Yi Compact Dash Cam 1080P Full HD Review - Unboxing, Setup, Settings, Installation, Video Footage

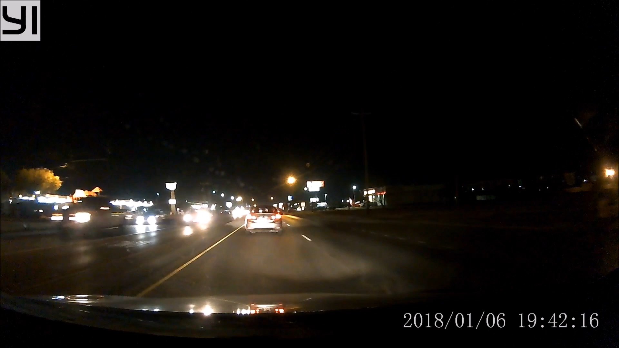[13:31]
You can see and identify the cars in front of you though, without any problems. Depending on how dirty your windshield is, like mine, then you will see some glare from the windshield.
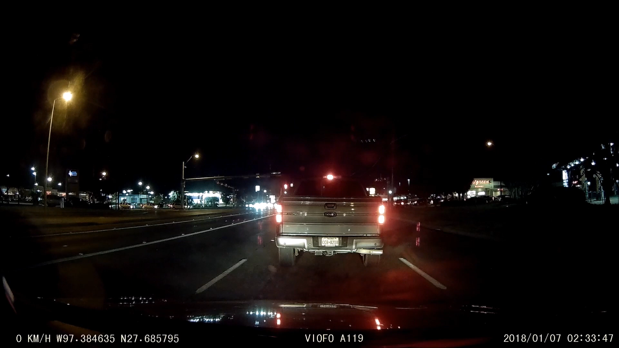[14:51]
And the glare from the headlight reflection goes back to the Yi camera. Installing the Yi a little bit higher will probably resolve this issue. Now on this video clip, you will see and notice how the Yi adapts to the surrounding lighting. It does a pretty good job at night and you will get a better footage if there is some ambient lighting like from the strip mall in the footage.